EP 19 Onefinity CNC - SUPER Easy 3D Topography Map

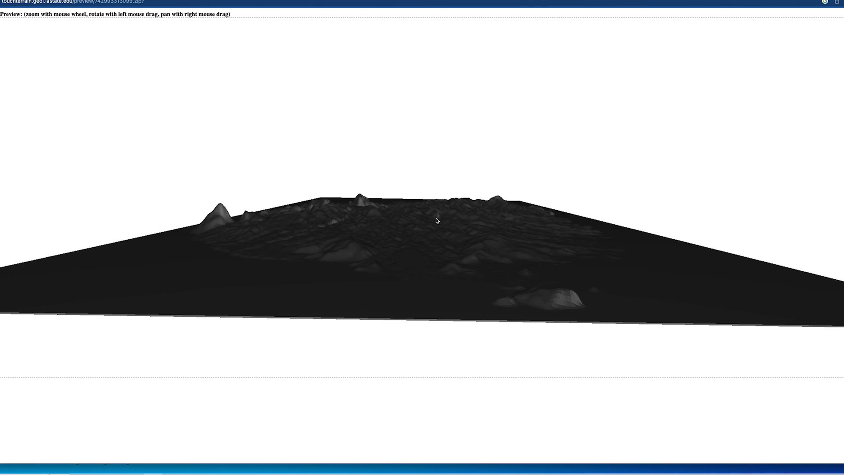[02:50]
I'm not going to mess with that because this is a very mountainous island and there's already a good amount of vertical contrast, but if you're creating a model for a location that doesn't have much elevation, you may want to bump that up to give the model some depth.
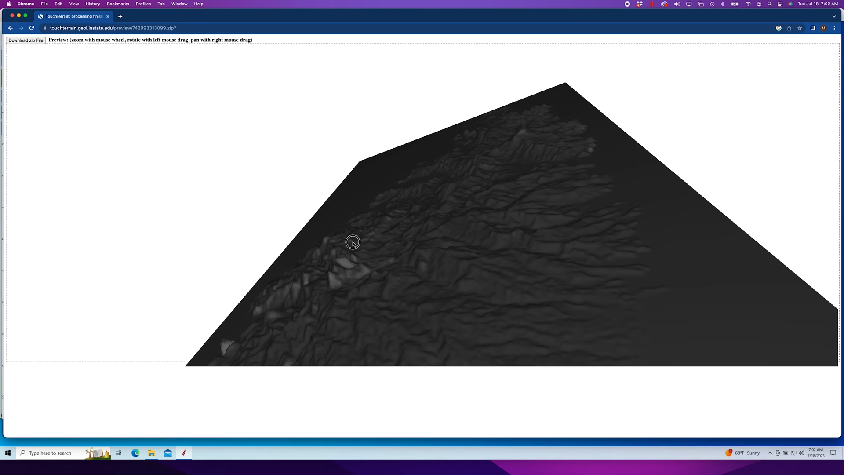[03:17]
It'll spit out an STL, which you can import directly to your tool pathing software.